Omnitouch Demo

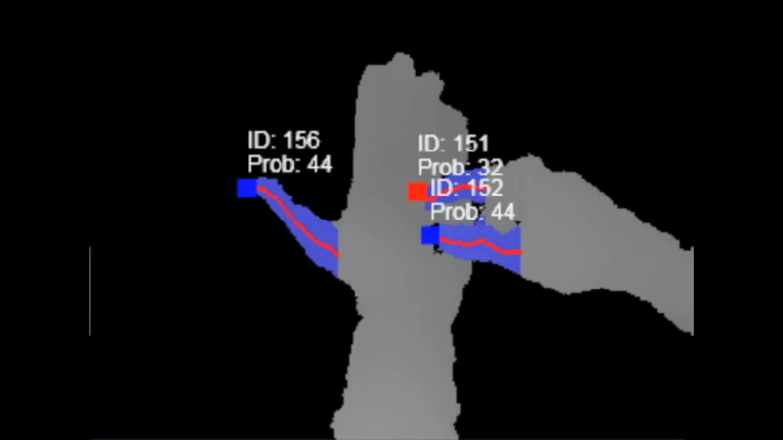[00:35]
Our system also identifies, tracks, and classifies surfaces suitable for projected interfaces.
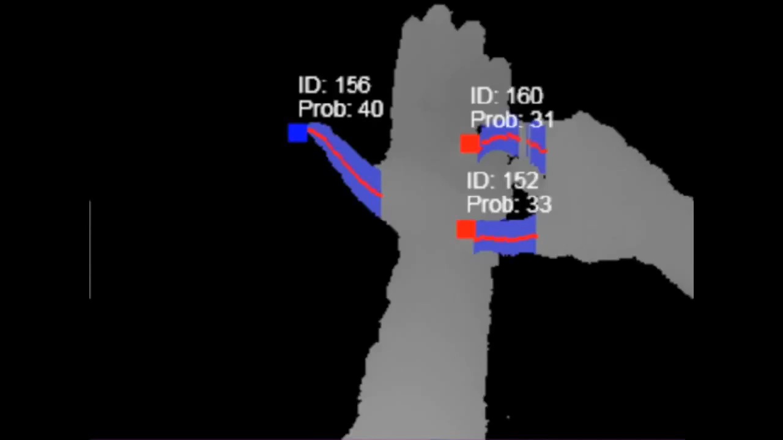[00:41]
The primary components are a short-range depth camera and a picoprojector.